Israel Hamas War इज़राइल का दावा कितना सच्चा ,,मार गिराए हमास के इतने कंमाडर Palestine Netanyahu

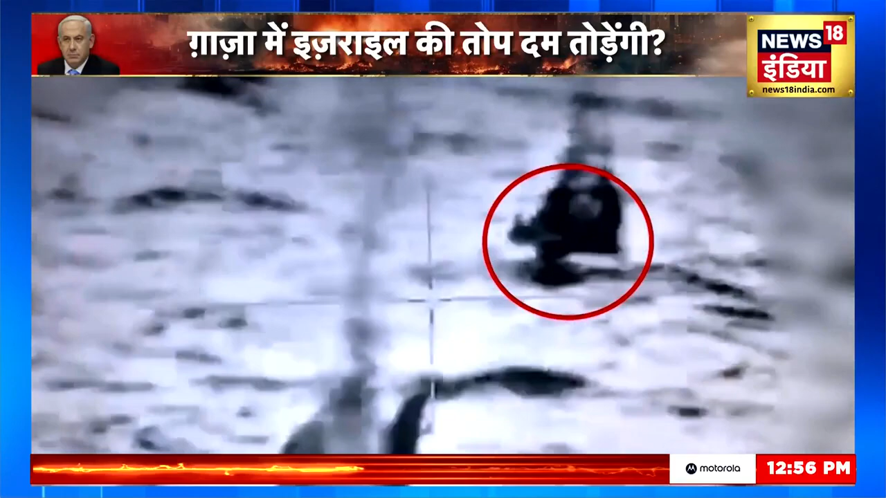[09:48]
इसराइली सेना की नज़र हत्यारों की लाउंचिंग और उससे धर्माती गाजा की गल्व